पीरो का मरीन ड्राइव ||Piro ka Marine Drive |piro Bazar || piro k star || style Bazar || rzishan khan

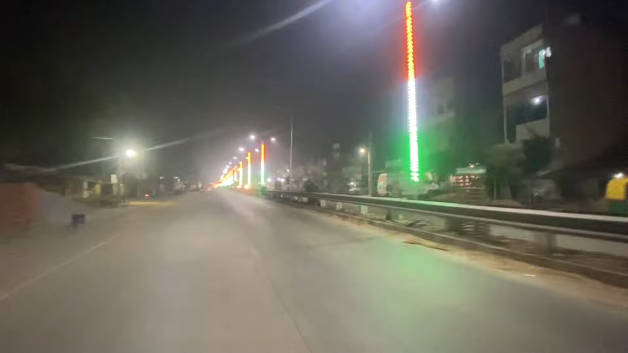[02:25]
ये तो अपना हाईवे पर है, इसको मरीन ड्राइव नहीं, ये मिनी ड्राइव है गाइस। और वो लोग काफी पीछे, अभी बहुत ज्यादा पीछे, देख सकते हैं बहुत लंबा यहाँ पर लगा हुआ है।